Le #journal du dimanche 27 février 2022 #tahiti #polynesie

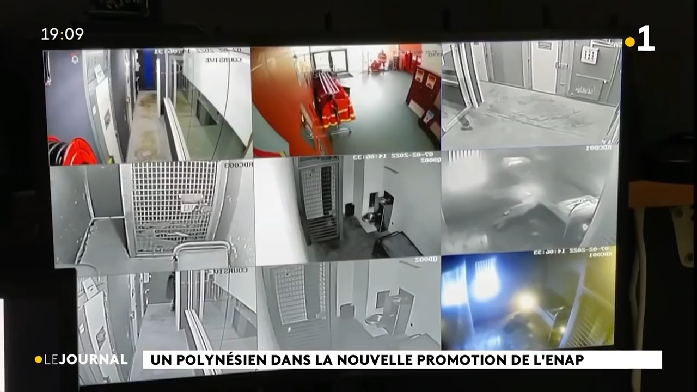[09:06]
L'action est reconstituée, comme ici un incendie en cellules. Plus de 700 départs de feu sont recensés par an.